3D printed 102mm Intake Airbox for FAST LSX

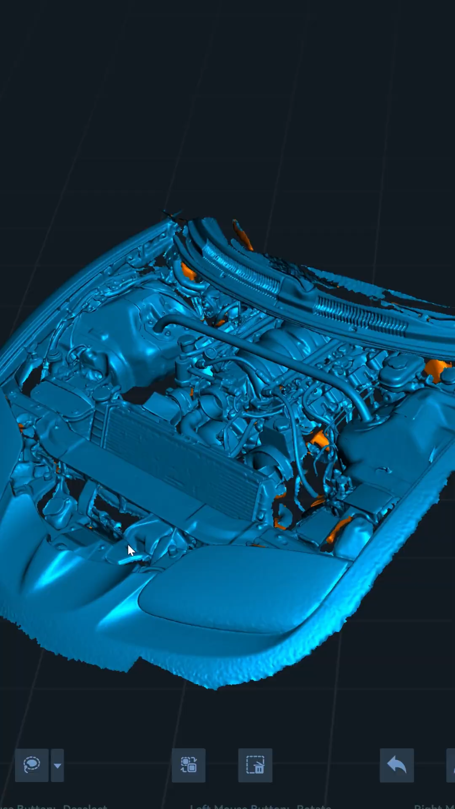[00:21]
scanner to scan the engine bay also scanned the bonnet or the hood and in the
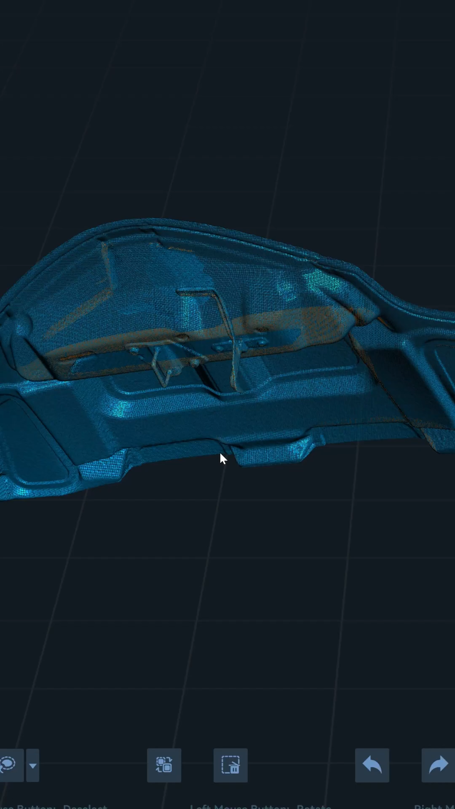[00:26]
software joined the two together
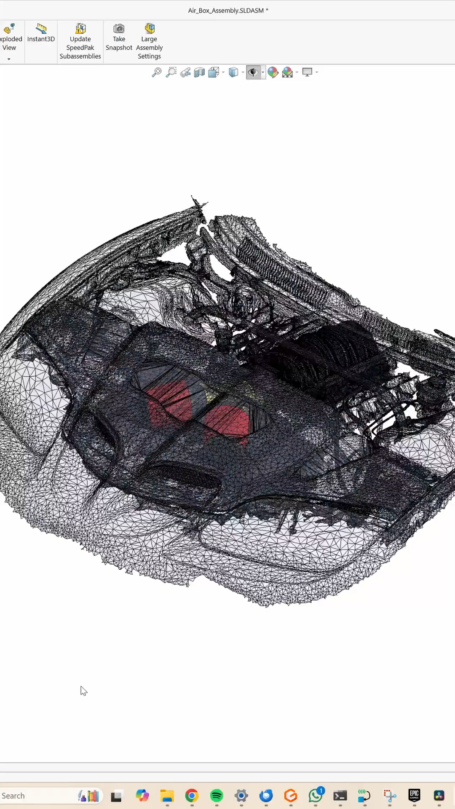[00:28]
and then I knew how much space I would have for the air
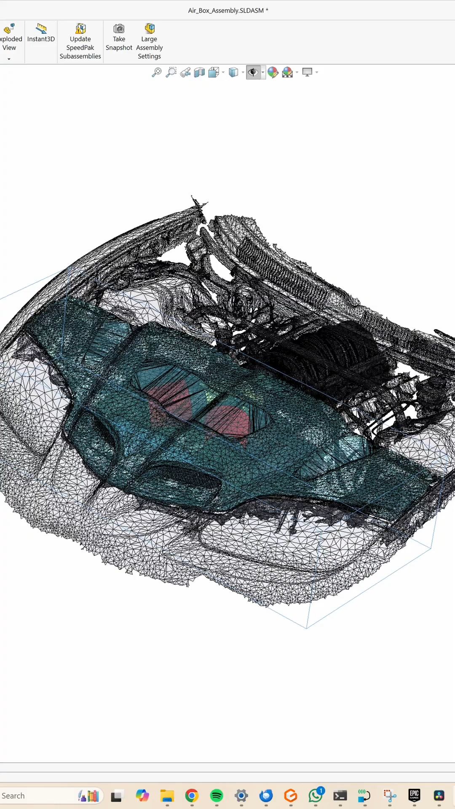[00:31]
filters and the air box now these are K&N air
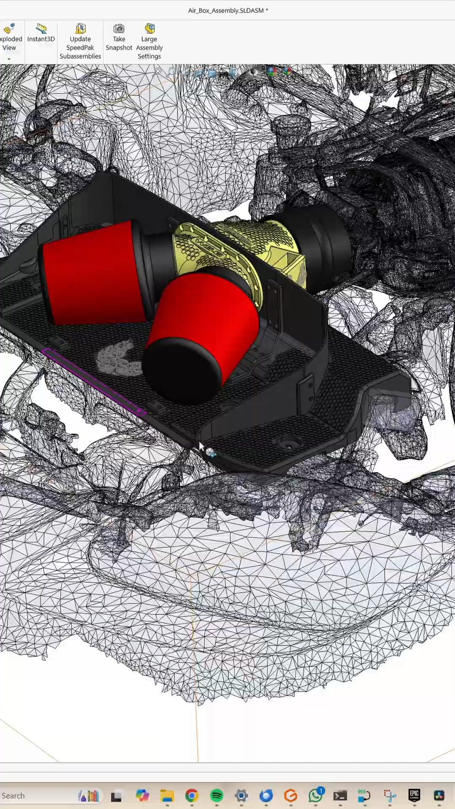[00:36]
filters I checked
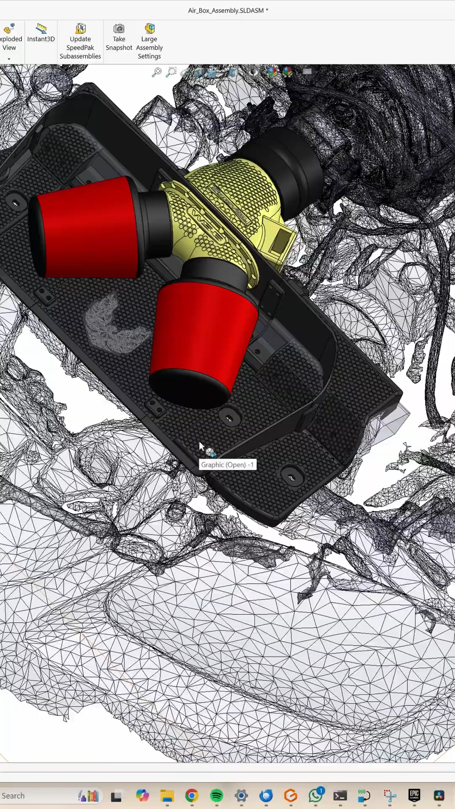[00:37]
that they would fit under the bonnet before doing the model